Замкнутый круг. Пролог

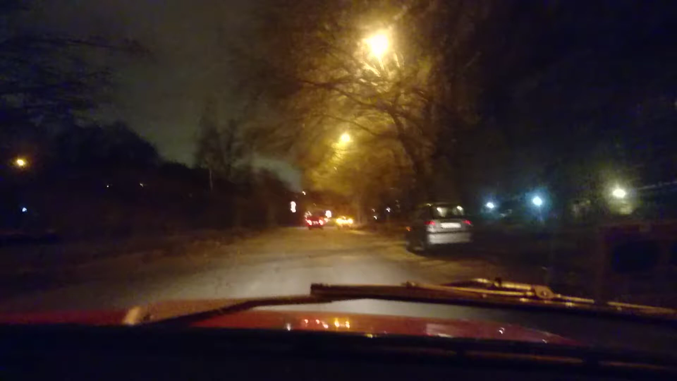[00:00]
Доброе утро! Друзья, опять ничего не видно, плохо слышно. Это значит, что очередная экспедиция началась. Трясется камера. Битая дорога? Битая дорога, да.
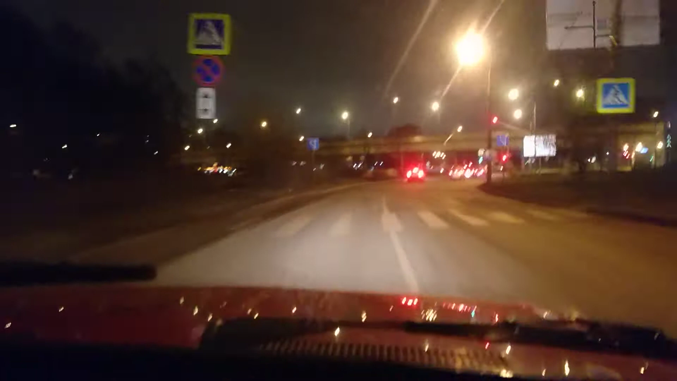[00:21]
Но, но, что необычно, это упал навигатор. Что, необычно? Все уже не по плану. Необычная задержка в один день или что? От начала экспедиции.
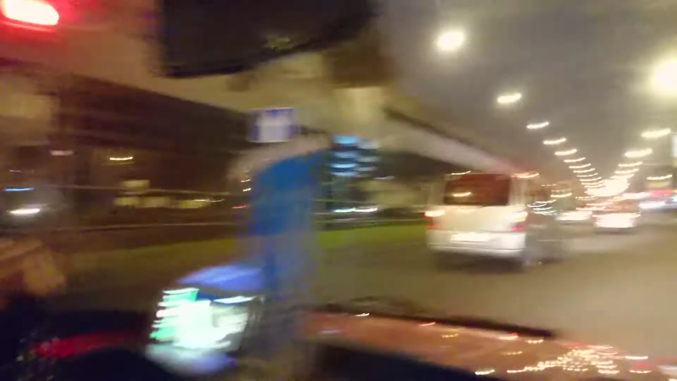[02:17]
Ну что, не знаю даже вам, что показывать, что было интересно, потому что пока вы это все видели, это Москва. Немного истории. Серьезно, мы хотим... хотели.